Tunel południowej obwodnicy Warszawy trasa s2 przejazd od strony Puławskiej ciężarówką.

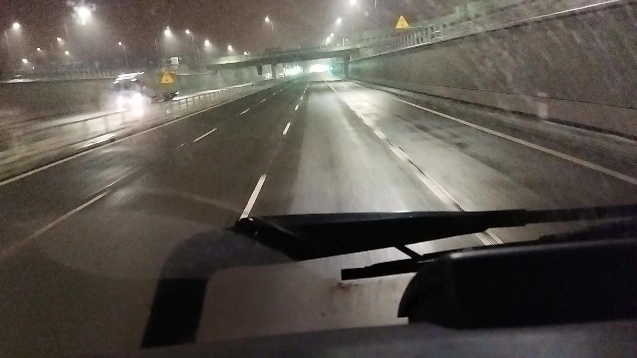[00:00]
Wjazd do tunelu od strony Uławskiej. Odcinkowy pomiar prędkości. Mamy brzydką pogodę. Jechaliśmy już w tamtym kierunku tras. Jedziemy w przeciku.